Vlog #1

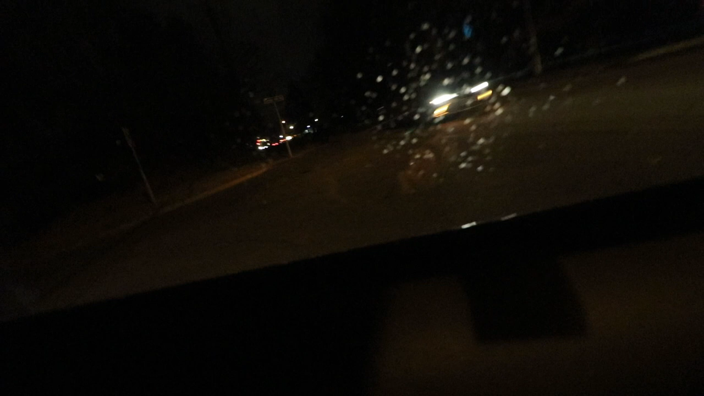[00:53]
All right, let's go. And because I live in this godforsaken wasteland called Ohio, it gets dark out at like freaking 5 o'clock now.
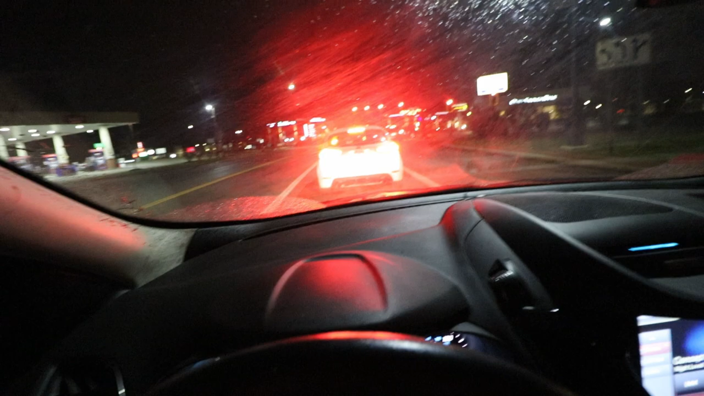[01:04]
Wait a second, that car's license plate. I don't think you guys can see that, but it says Dos X.